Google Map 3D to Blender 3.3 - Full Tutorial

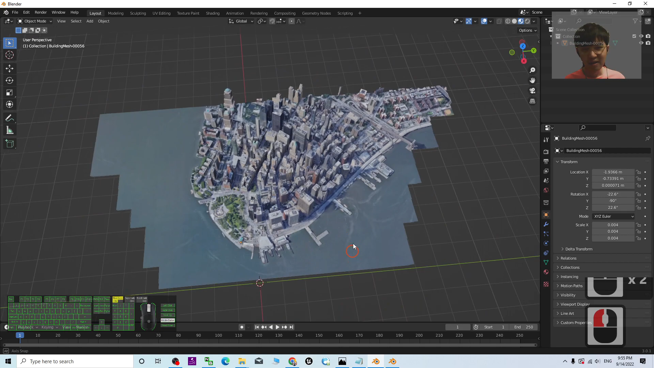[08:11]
You can just click and then use Ctrl-C to copy Back to your Blender 3.3 Then use Ctrl-V to paste,